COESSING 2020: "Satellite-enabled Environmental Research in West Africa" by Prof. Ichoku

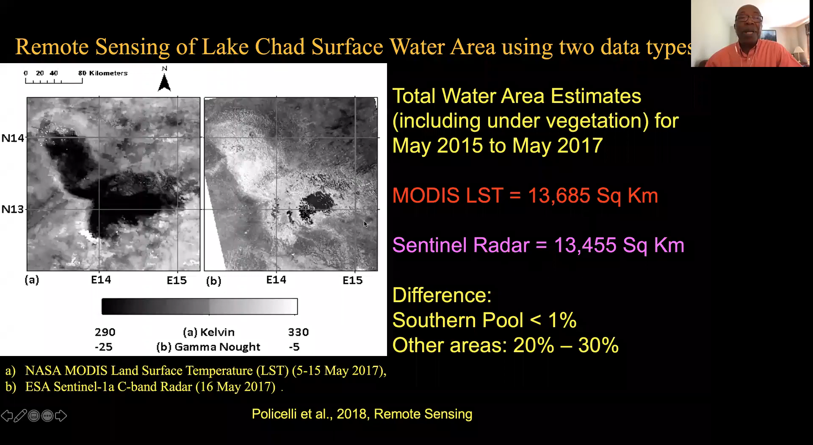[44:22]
This is MODIS, land surface temperature method, and the Sentinel, rather, method from Europe. So, we see, basically, that they compare fairly well, the two methods compare fairly well, and this is published here. So, in any case, throughout this work, we were engaged with some organizations on the ground.